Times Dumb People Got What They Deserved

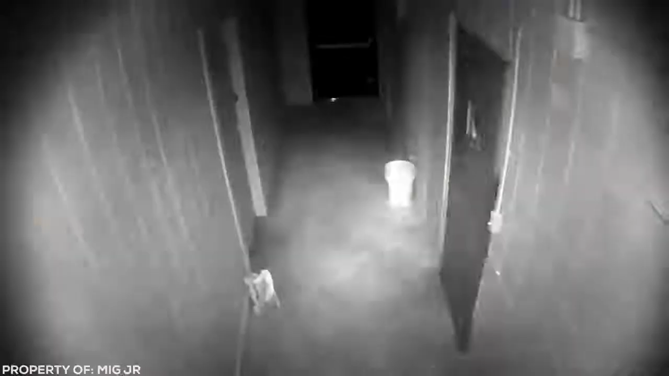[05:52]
The owner of this store was tired of being burgled, so he decided to set a clever trap to catch anyone who thought of breaking in.